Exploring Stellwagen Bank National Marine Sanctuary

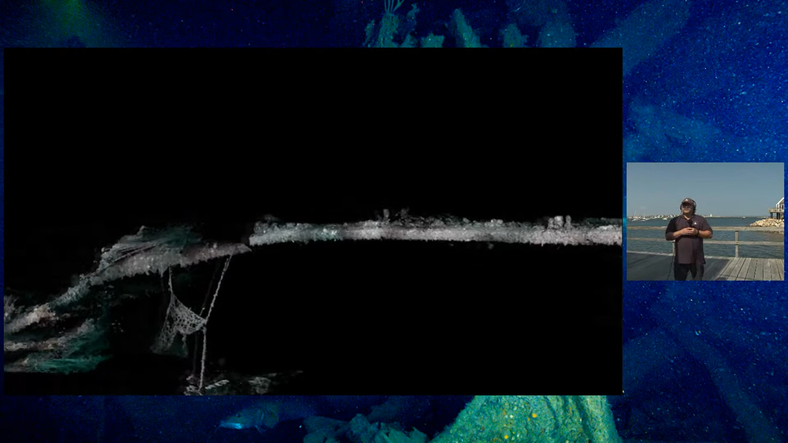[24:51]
And as we come in, you can see we're working down the starboard side. There's a paddle wheel guard, and you're going to see some artifacts come into the foreground.